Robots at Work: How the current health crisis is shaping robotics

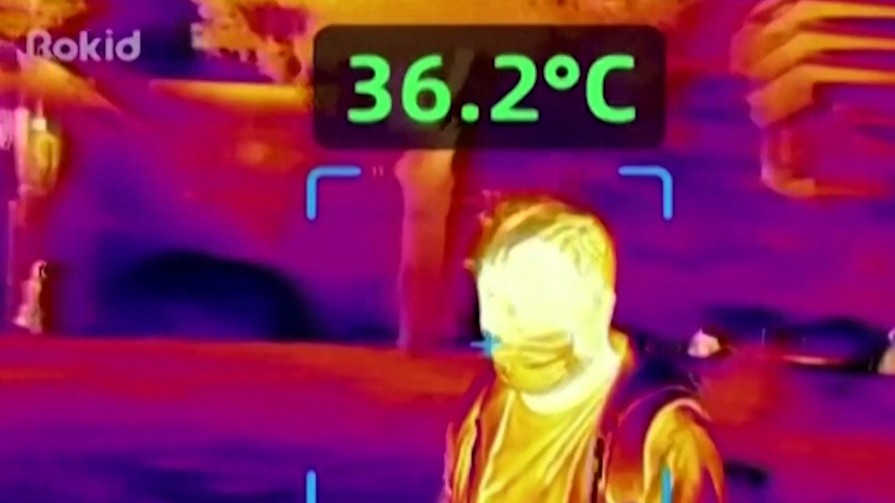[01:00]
On screen: spot 36.2°C
The third is in reconnaissance, in monitoring areas for compliance and
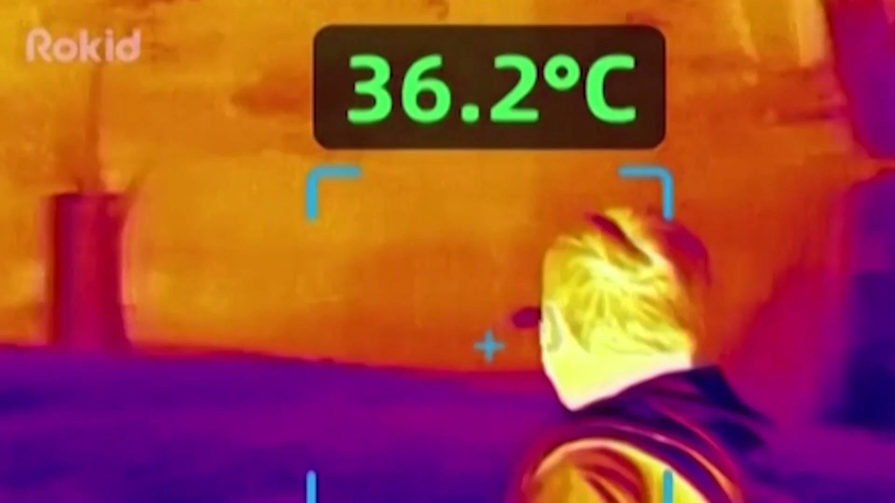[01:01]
On screen: spot 36.2°C
helping identify people that might be infected that aren't aware of it.